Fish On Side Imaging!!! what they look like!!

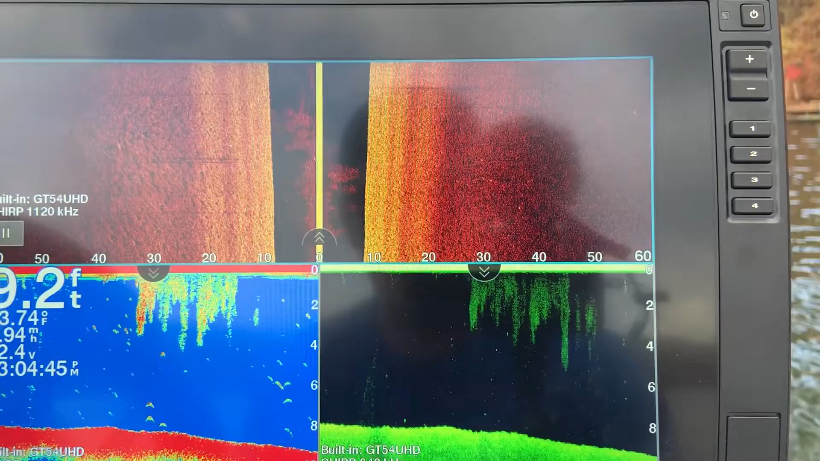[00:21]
right let's start scanning the area where I know that they're at and we can show you guys exactly what they look like here's one right here see that speck with the shadow but
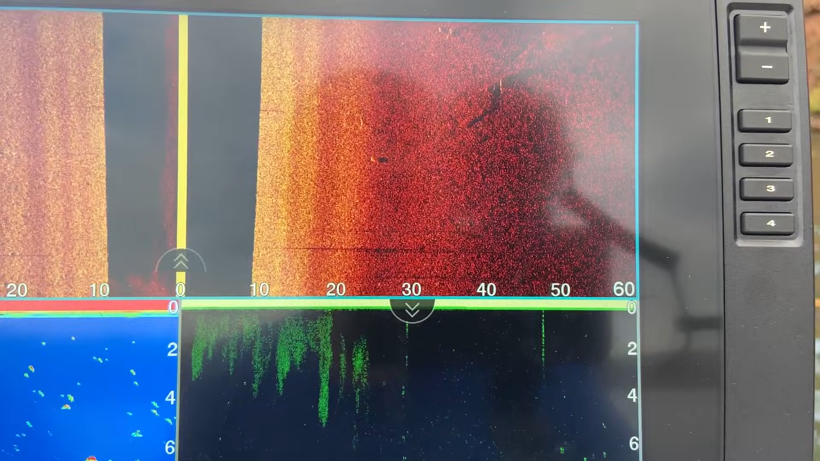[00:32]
there'll be some more here see all these white little specks those are all fish there's
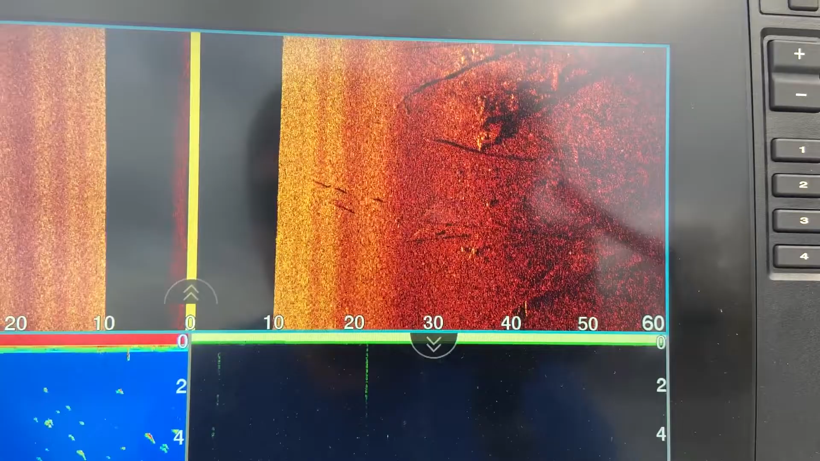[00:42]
a bunch more in on these trees
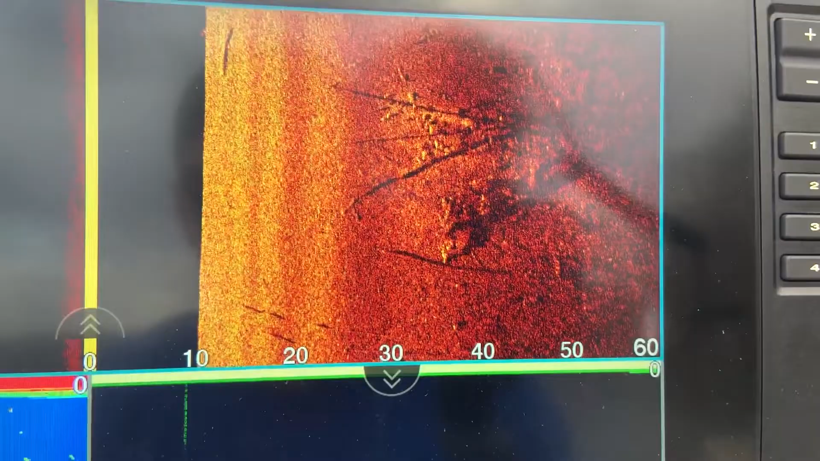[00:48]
see all these white specks also fish
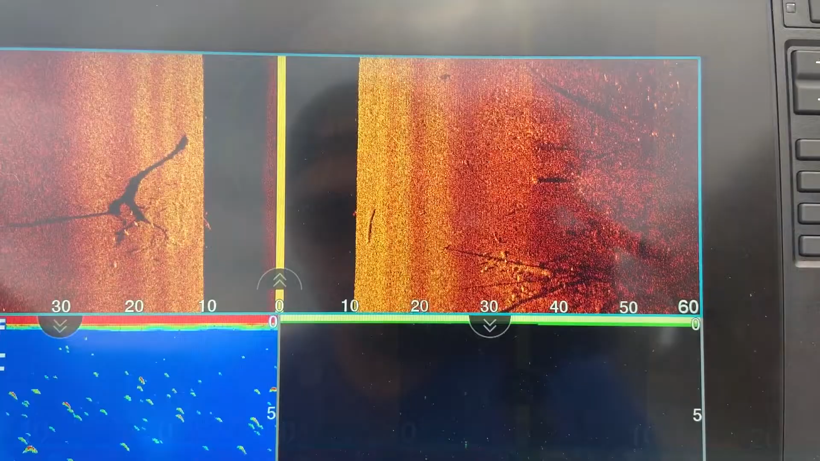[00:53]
some more off to our left
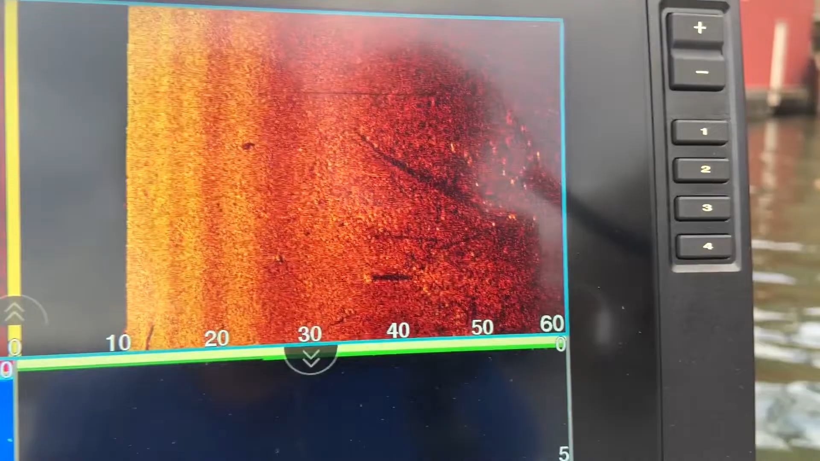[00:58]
all right here's a big group of them you can see all
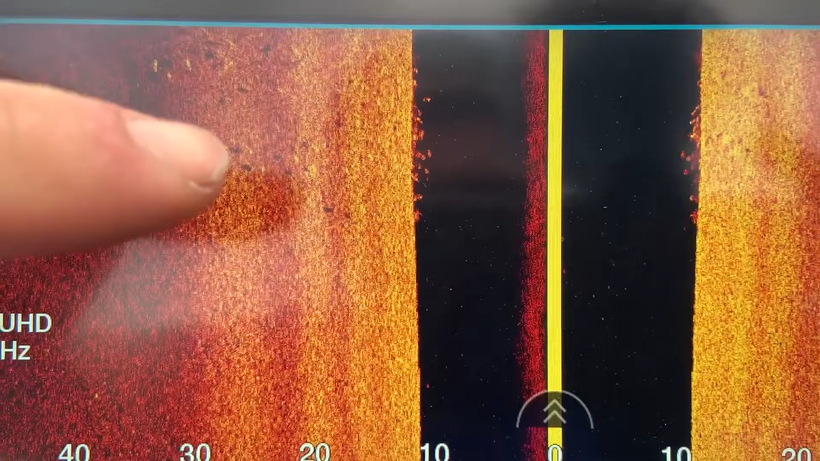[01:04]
the fish and the shadows the shadows are what really give it away
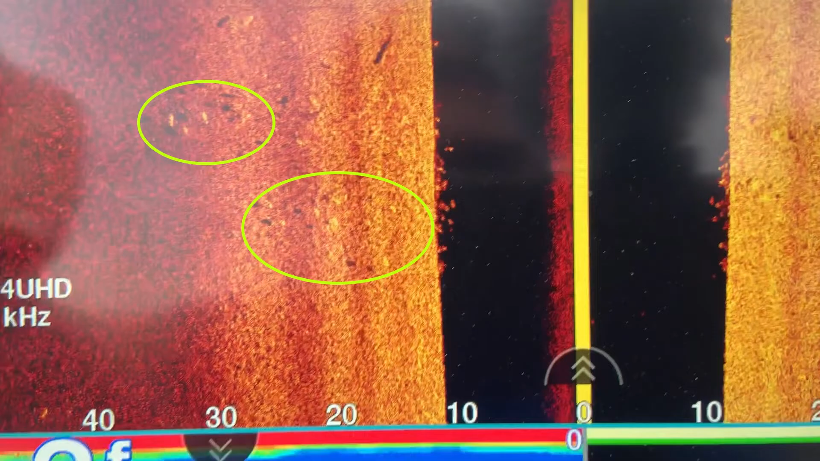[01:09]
blow this up full screen
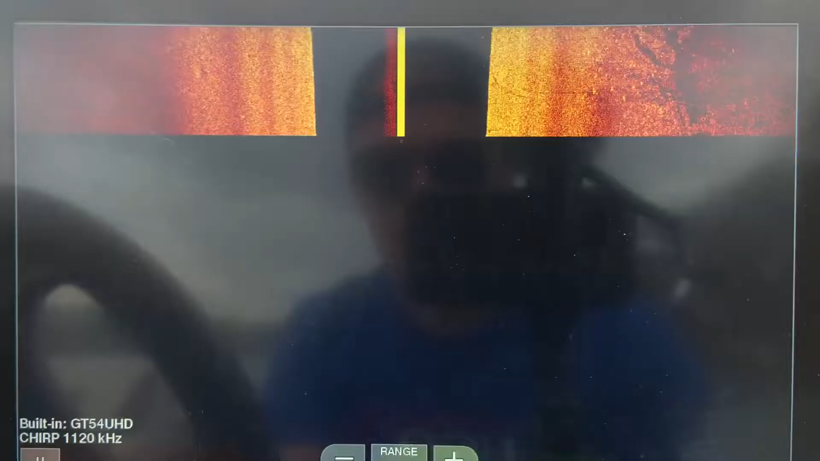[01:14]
there's a bunch more over here